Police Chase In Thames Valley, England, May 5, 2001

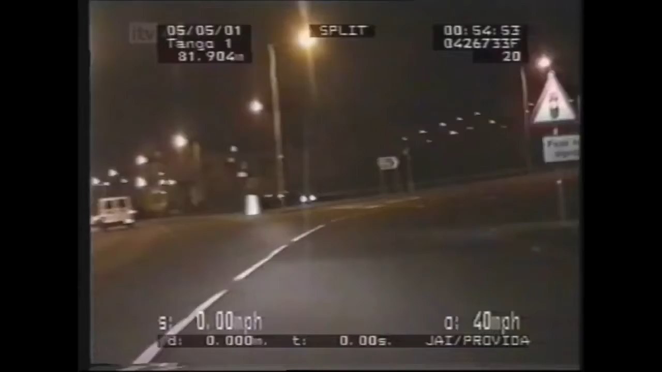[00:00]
Police want to talk to this driver about his broken brake light.